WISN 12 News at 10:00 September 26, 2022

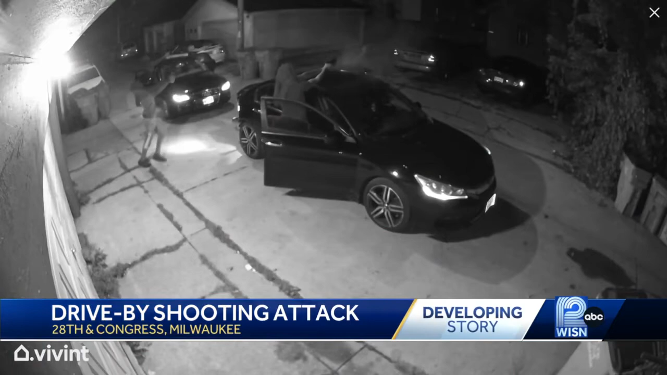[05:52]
Surveillance video shows the two cars speed off down an alley near 28th and Congress. Police hope someone recognizes the vehicles or the people who opened fire. Daylight shows bullet holes dotting a house and a parked car.